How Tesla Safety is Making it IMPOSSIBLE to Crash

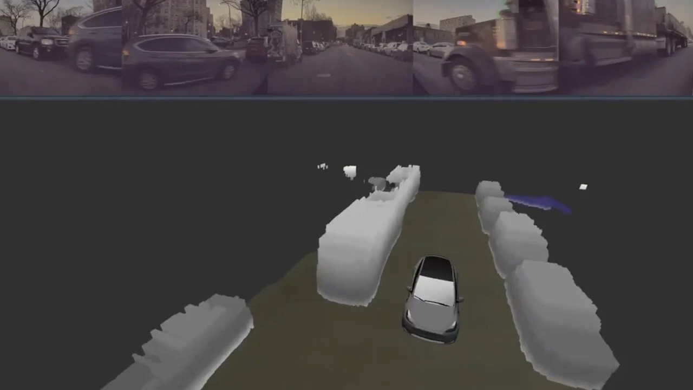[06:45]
Contained in Tesla's version 10.69 of FSD beta is their first implementation of a fairly new paradigm that Tesla is internally calling occupancy networks.
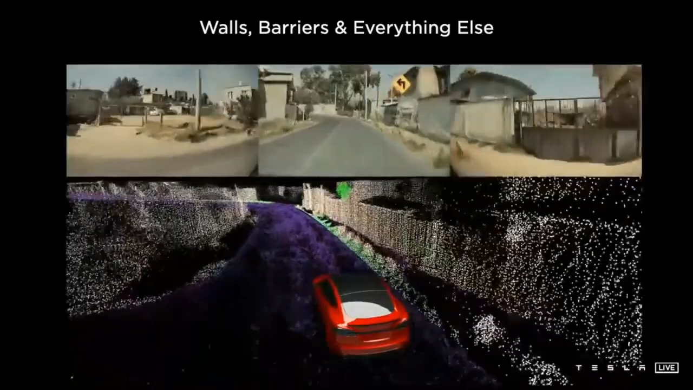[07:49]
noisy point clouds or lower resolution voxel grids where voxels are pixels in a 3D space.
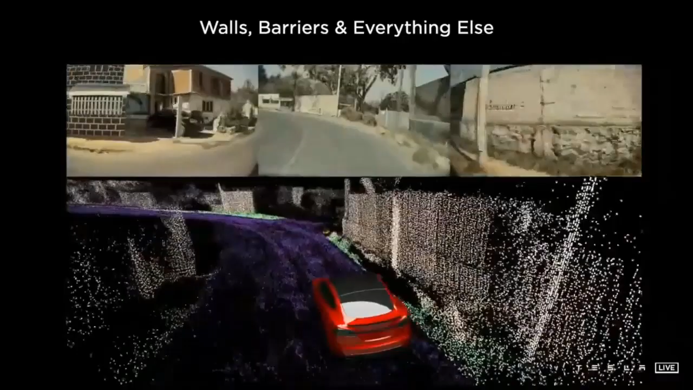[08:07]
Tesla stitches together its eight camera scenes and is able to query its system to ask whether or
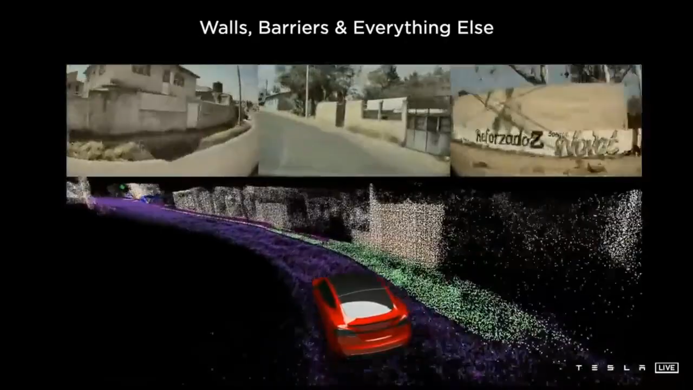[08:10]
not a voxel is occupied and predict the volumetric occupancy of an object.
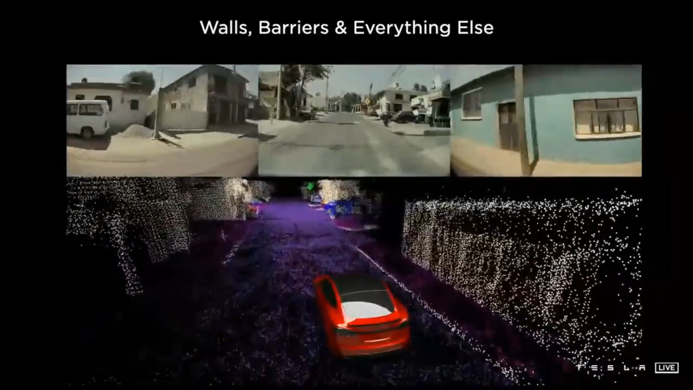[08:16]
They can also calculate something called occupancy flow, which is the change in occupancy over time.
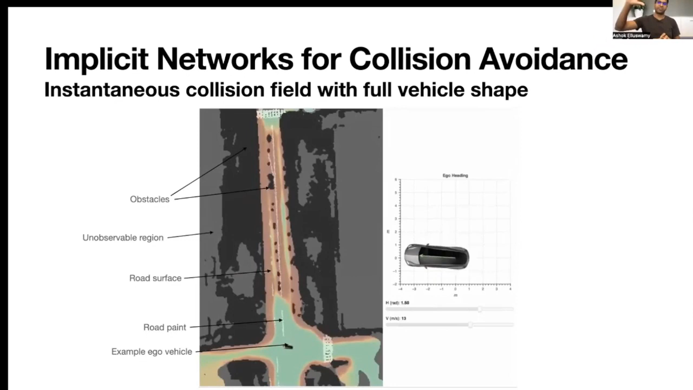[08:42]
the speed and direction of vehicles crossing intersections at a distance has improved by
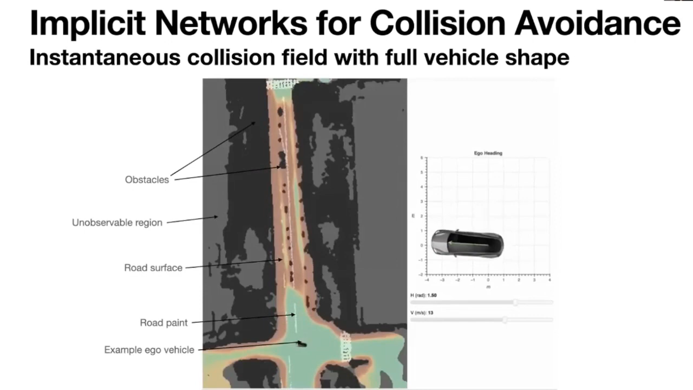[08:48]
20% as a result of using this occupancy network technique.
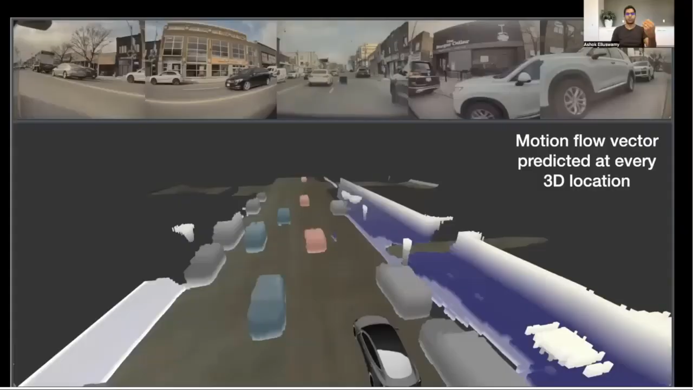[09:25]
correctly matches up with the sensor data that the vehicle is receiving.